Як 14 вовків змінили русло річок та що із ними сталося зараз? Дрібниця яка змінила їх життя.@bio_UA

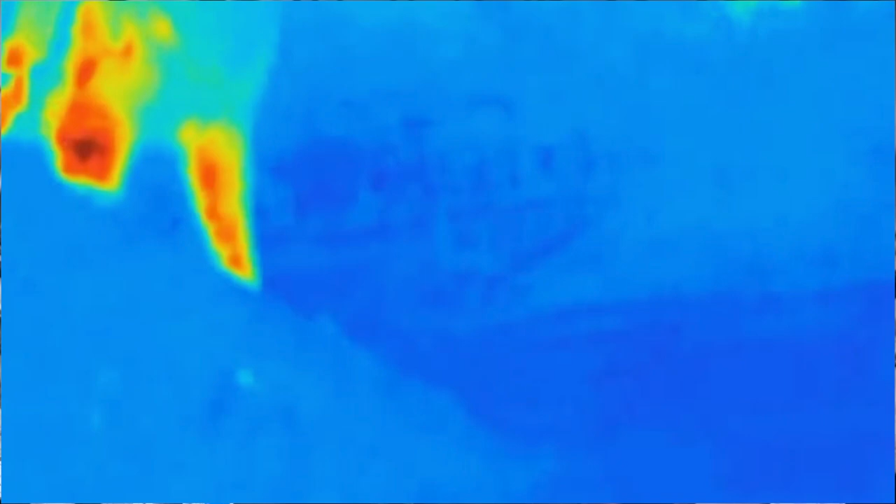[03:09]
Вовки сяяли, як новорічні ялинки. Тварини втрачали шалену кількість тепла через шкіру.